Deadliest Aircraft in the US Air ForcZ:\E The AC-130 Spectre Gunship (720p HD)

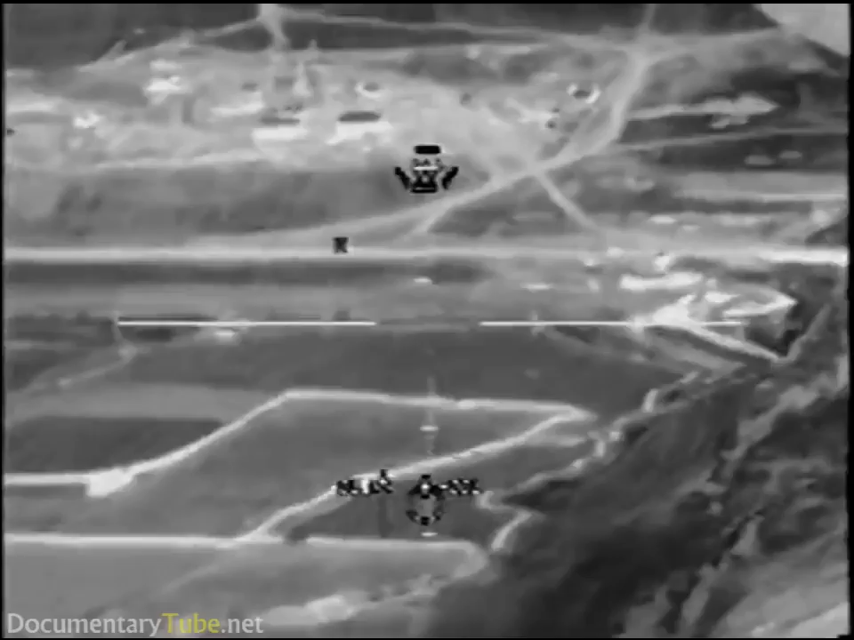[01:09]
Cool, we're putting them on the line.
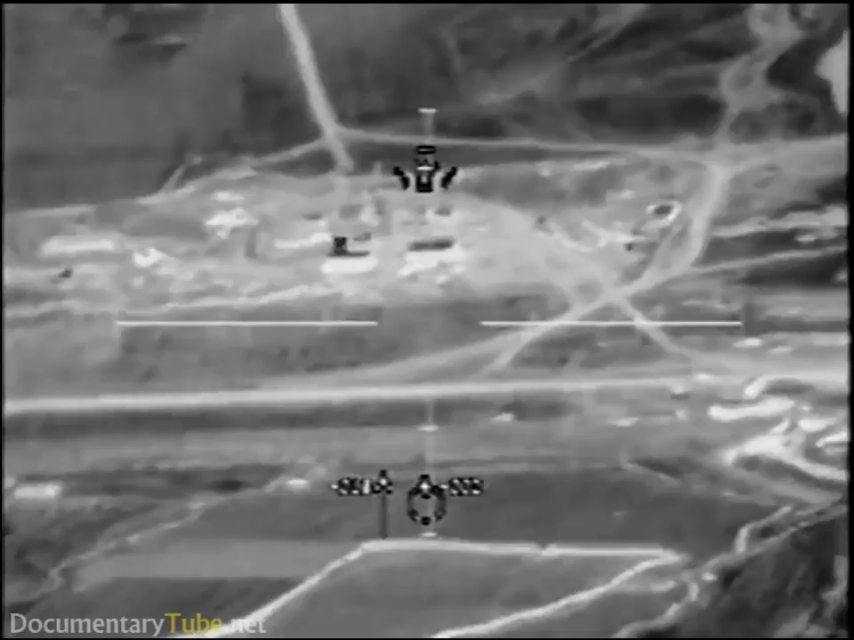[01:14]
Okay, TV's in the area, no lights on yet for anything.
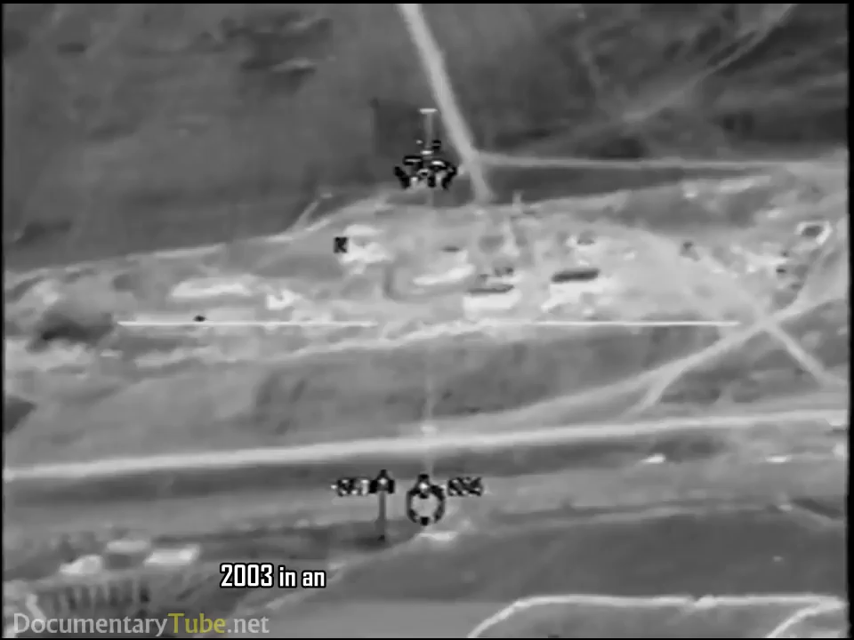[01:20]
Not standing by to sleep, you give you up.
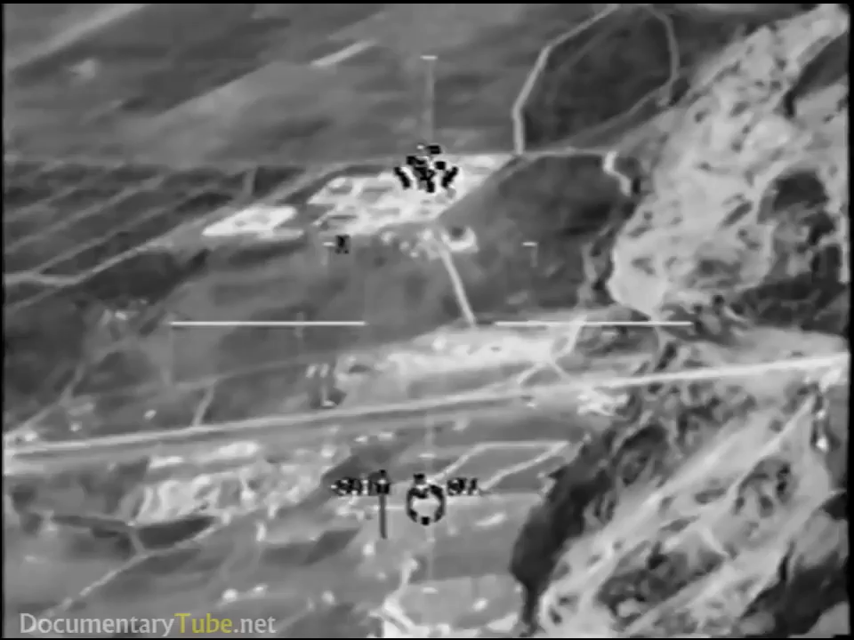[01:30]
HR. Just on the east side of the road. I had it on the west side of the road, but...
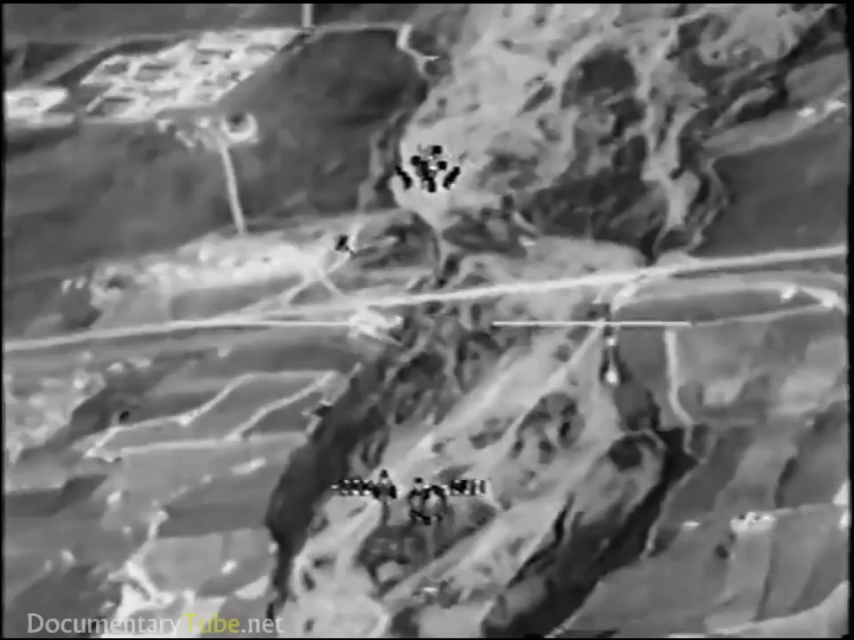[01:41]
Okay, TV's got a couple lights popped on and off.
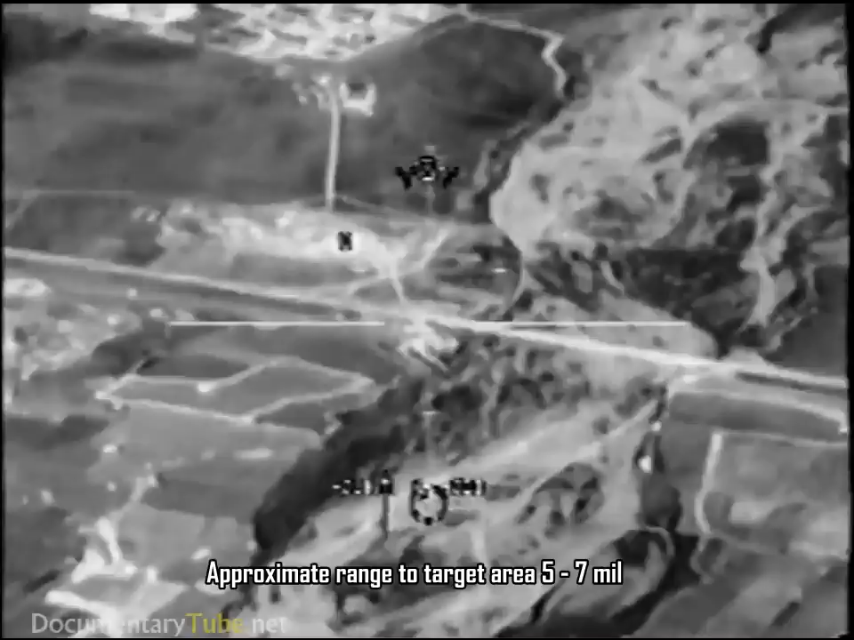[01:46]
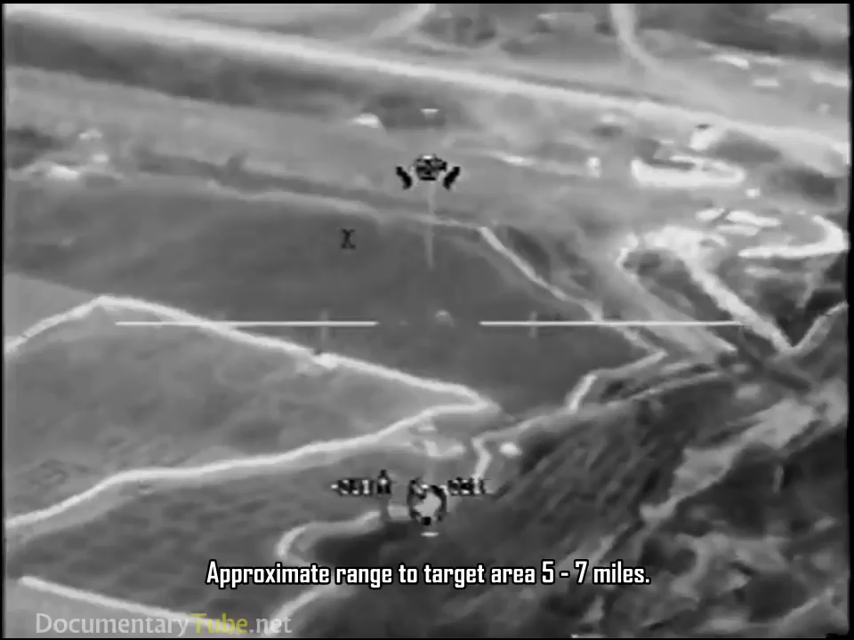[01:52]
That's the point of the switch. 6 miles out.
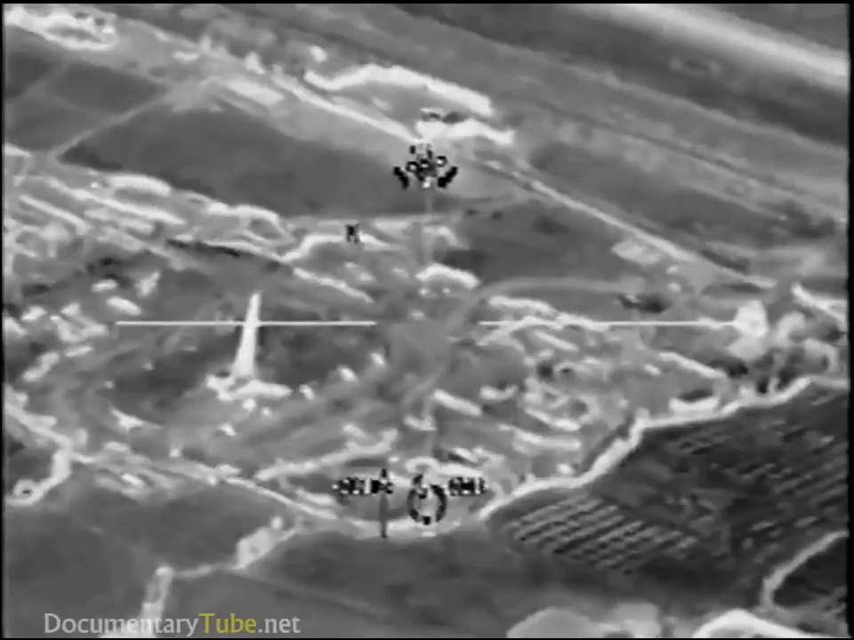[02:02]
Copy, 6 miles. Let me know when you see the target area and I'll start the talk on. We see it, start talking. Roger that, we're there, start talking.
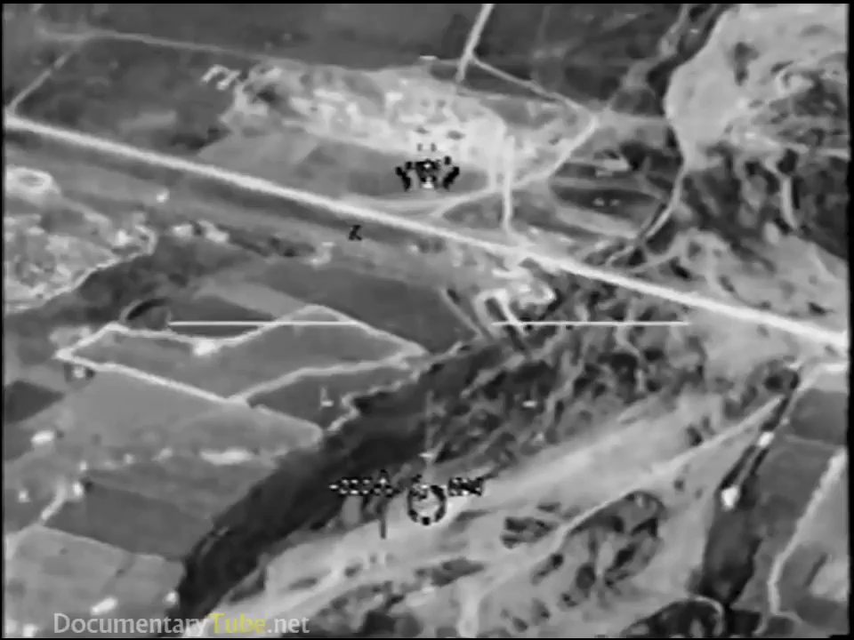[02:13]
He's got a vehicle. You have the two buildings inside.
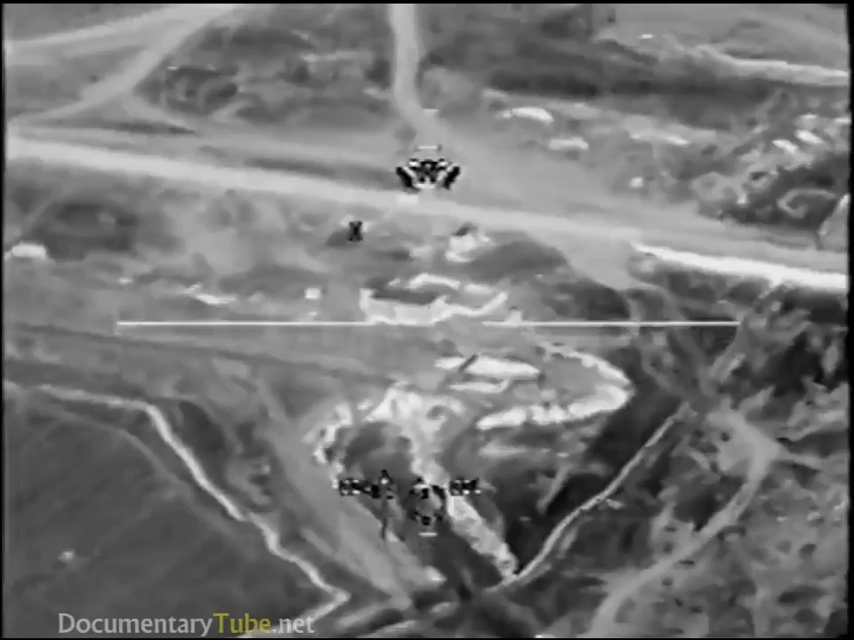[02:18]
There seems to be a construction yard and a lot of vehicles around the area.
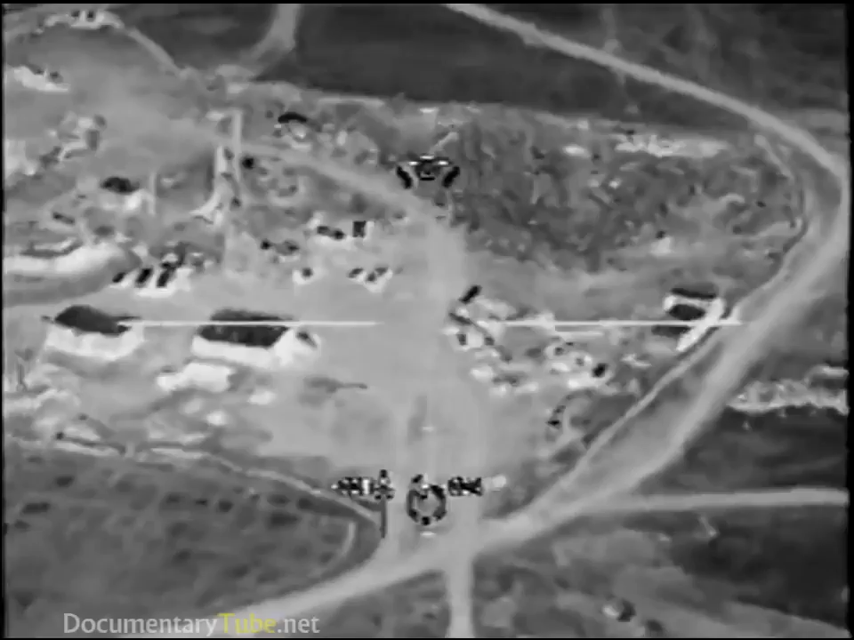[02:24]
Those are the only two buildings in the area. Do you see those? Roger that. Is it on the east side or the west side of 24?
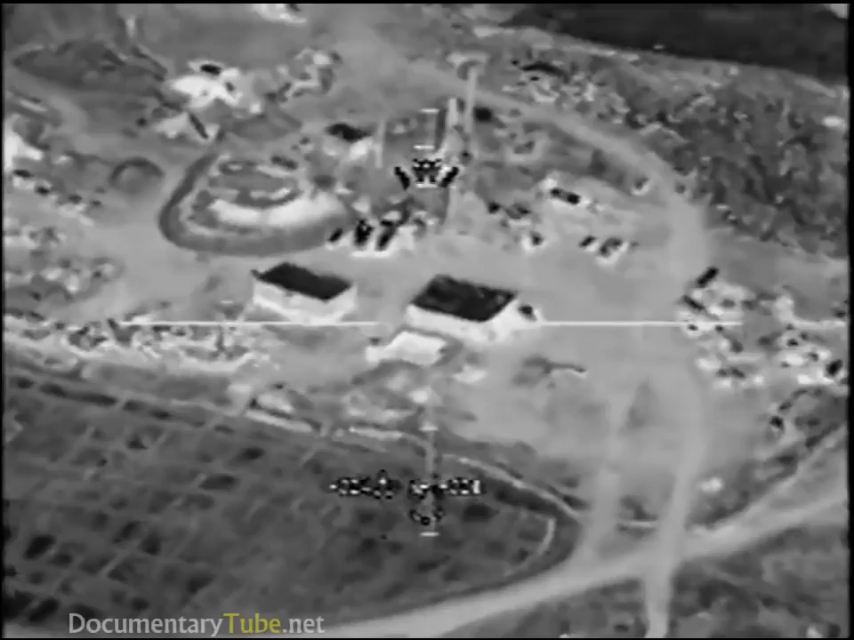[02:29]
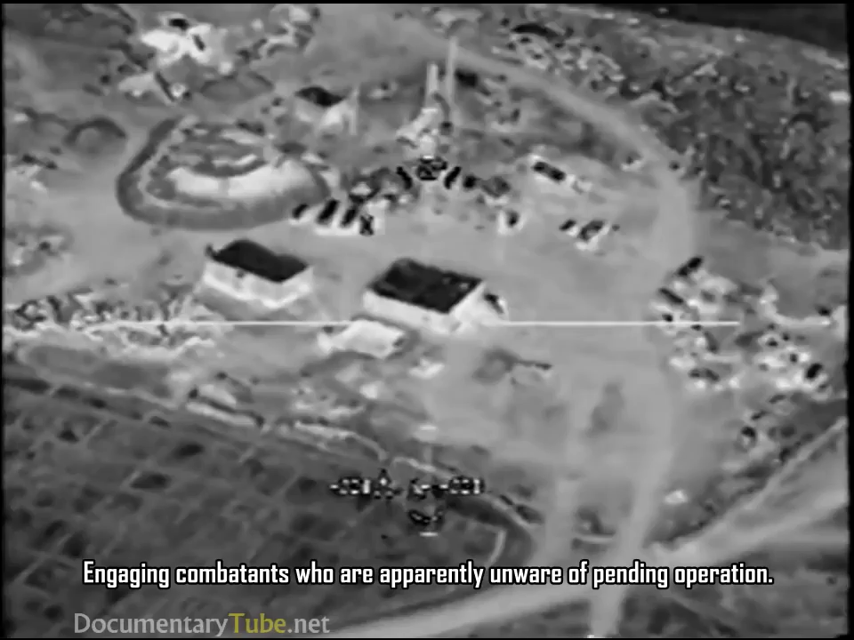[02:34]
On the southeast side of Highway 4. Tracking.
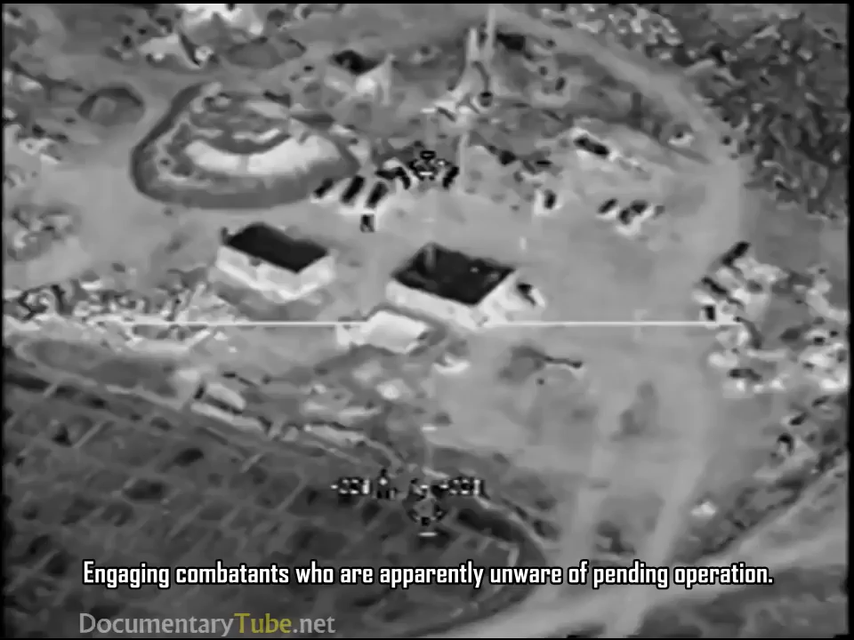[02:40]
I got the square building and the rectangle building to the northwest. We have a square building and a rectangle building to the northwest. And on the big square building, there's a square rectangular like holding pond next to it. Do you see that? Yes, yeah, just west of it. It's on the west side. Permanent air guides.
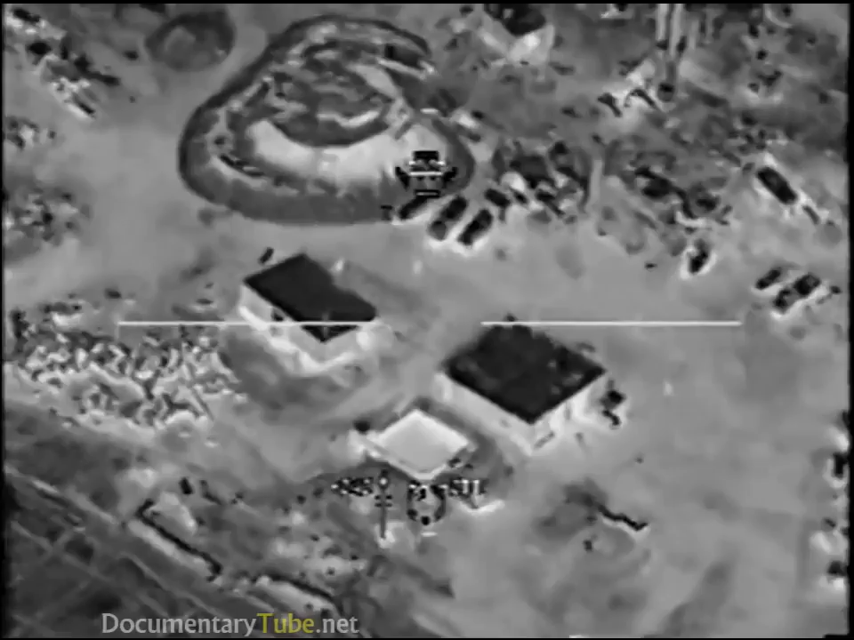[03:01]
Permanent. Okay, give me an AGR. Descending crew.
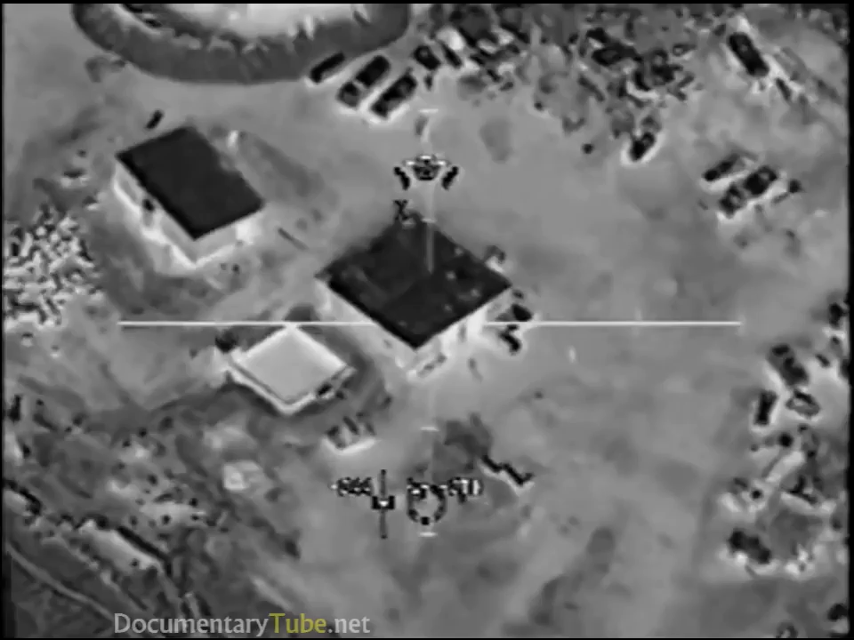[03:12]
And TV had a light flash across the west. And you do see the rectangular shaped building next to it, correct? Yes, sir. That's affirmative.
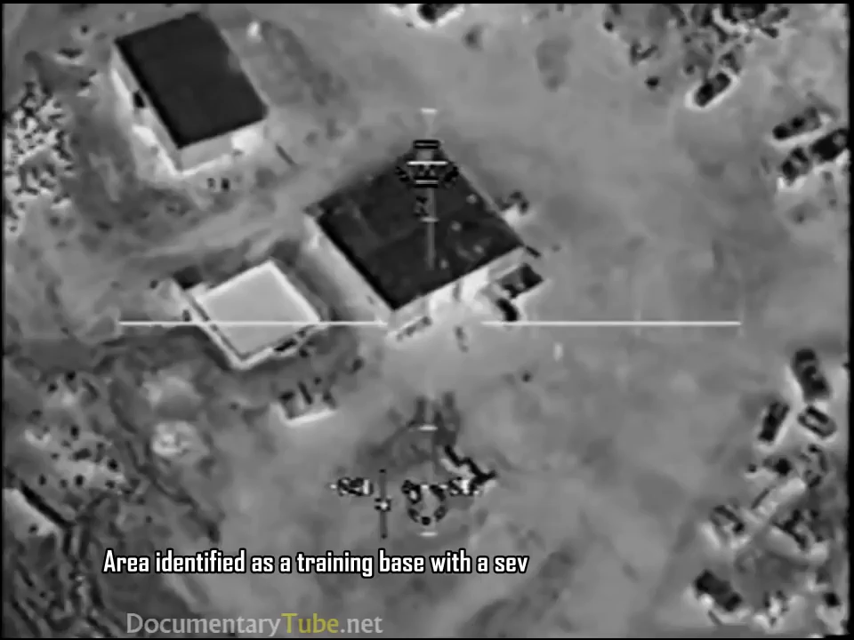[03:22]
This is the mosque. Do not engage the mosque. Roger.
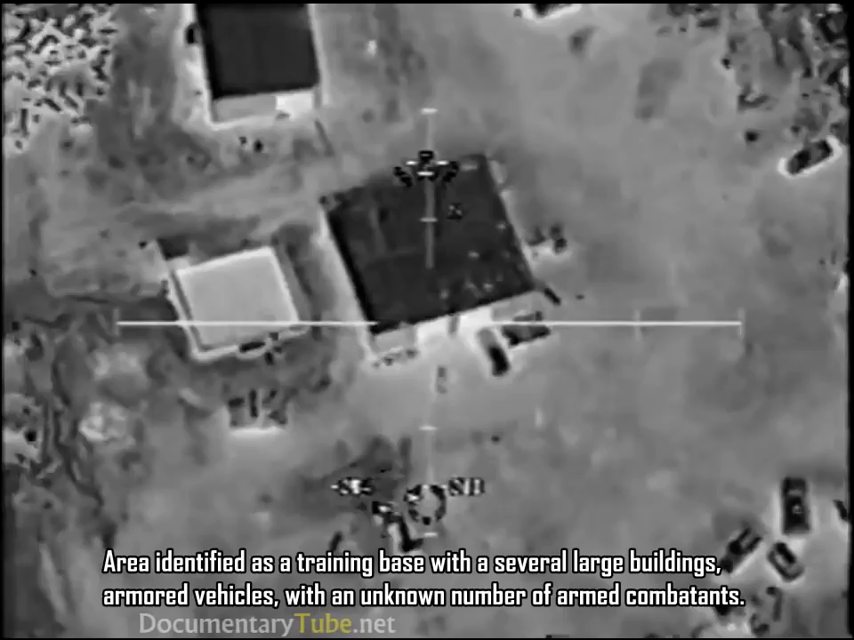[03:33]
The square building is the mosque, or is it the rectangle? Rectangle. The building is the mosque. Roger that. Let's go. Roll it in. Okay, in front of the mosque, there's three vehicles oriented east-west. Do you see those? Yes. We do. Got a vehicle moving out. One of the vehicles is moving right now. Yeah, you are clear to engage it. Right there. We're good. Clear to engage it. Stand by. Do not engage. Do not engage. Just monitor. Roger.